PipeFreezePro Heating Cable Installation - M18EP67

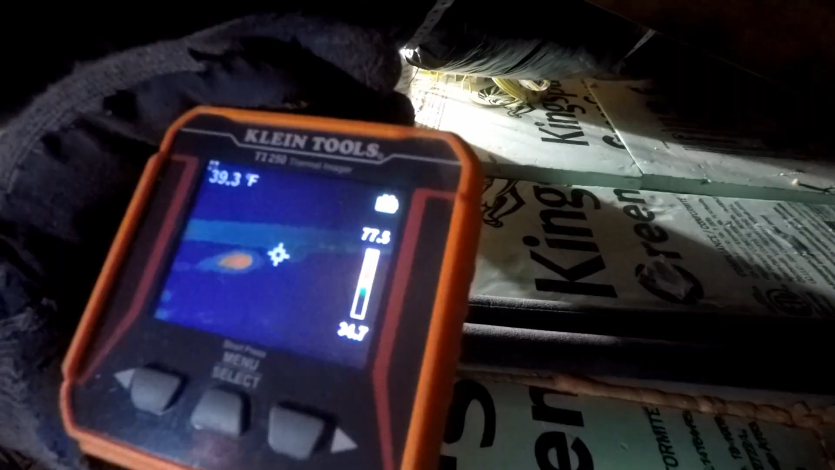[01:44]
On screen: spot 39.3°F
Talk about motivation to get this done. This is the setup in the attic.
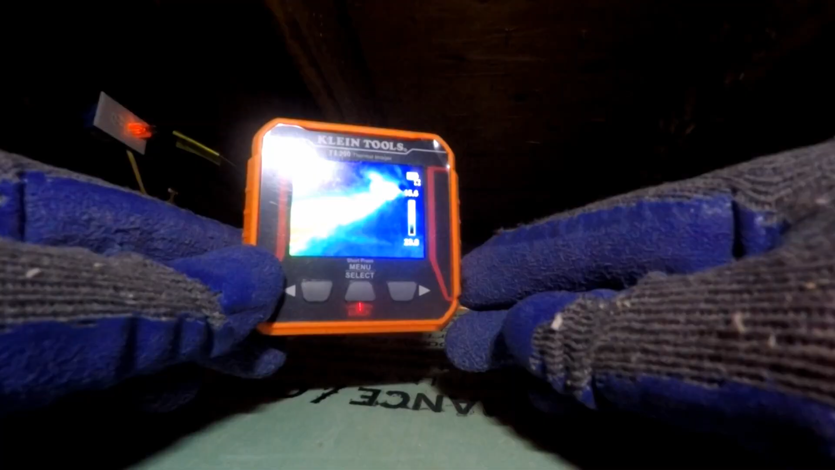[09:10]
The idea here is to see how the heat is being dispensed. I'm looking for an even dispensation of heat right throughout the pipe.
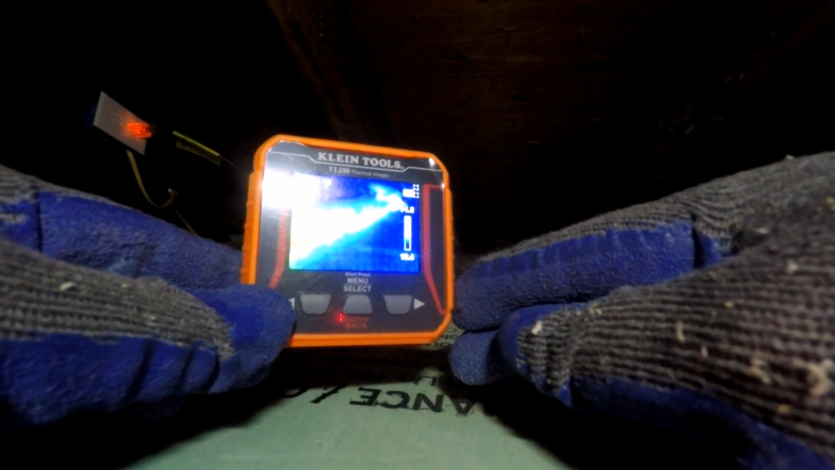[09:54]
What I have done is I have placed it in a bunch, and I tried to spread it out a bit evenly along the pipe.
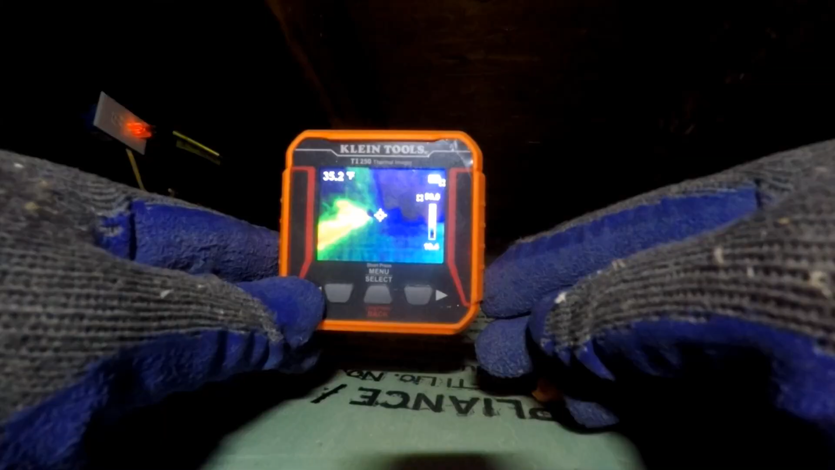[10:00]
This is along an area of the pipe which I cannot get to because it goes down into the wall.
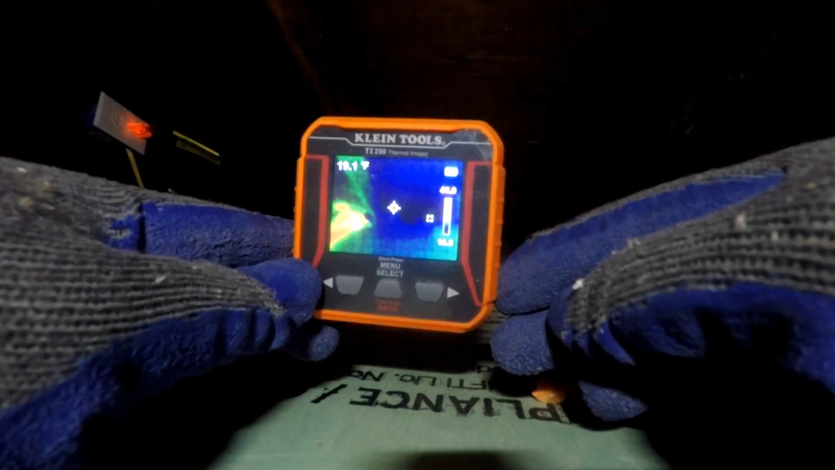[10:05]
Some final thoughts.
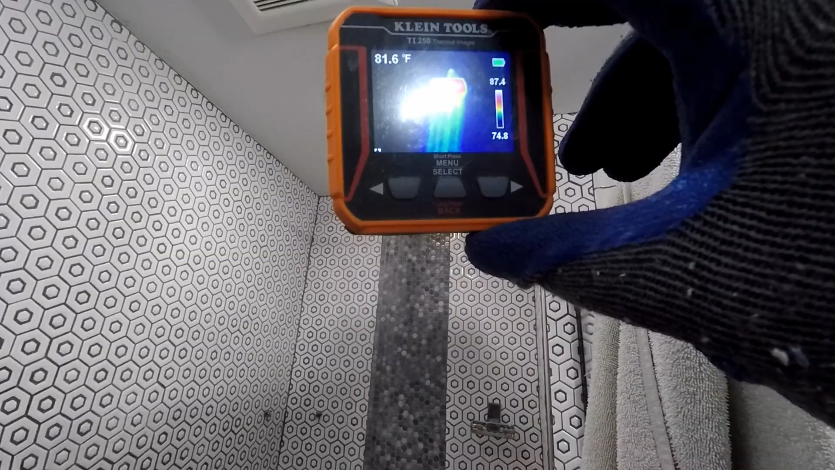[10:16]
On screen: spot 81.6°F
It is exposed to open air by hanging from the rafters.
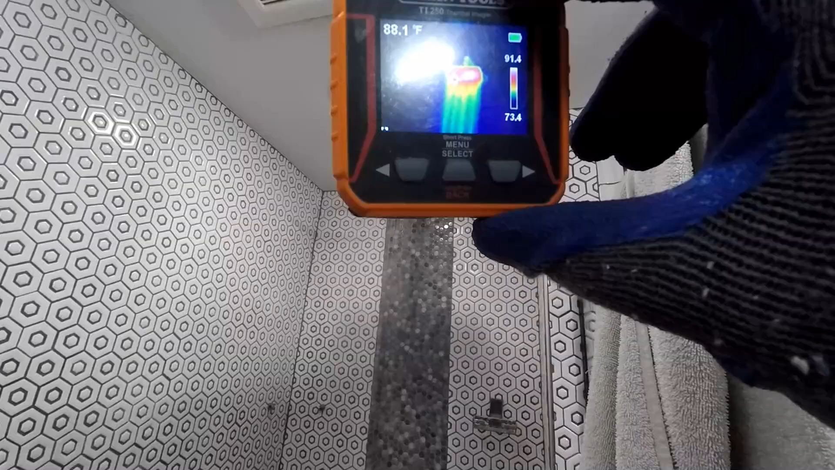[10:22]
On screen: spot 88.1°F
Foiled backed insulation prevents thermal tracing.